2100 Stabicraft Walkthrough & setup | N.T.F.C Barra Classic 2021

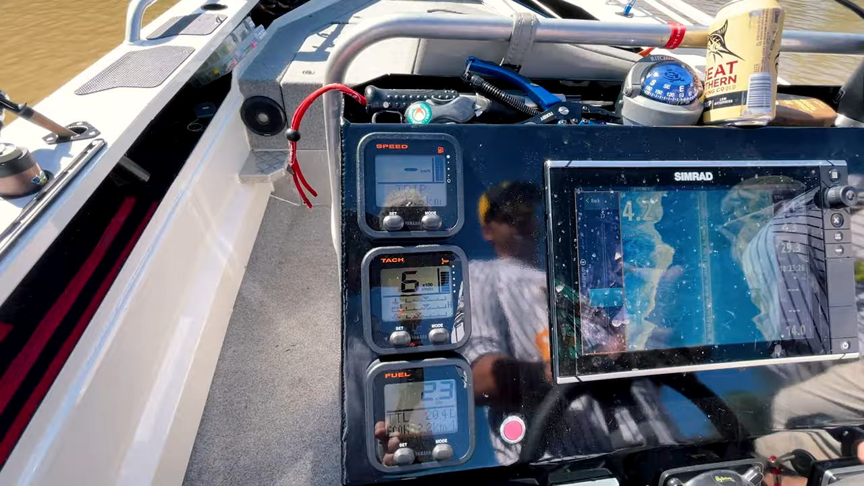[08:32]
Speedo, got that there, trip, tachometer, fuel, and we've also got autopilot controls for the lock off or your fuses.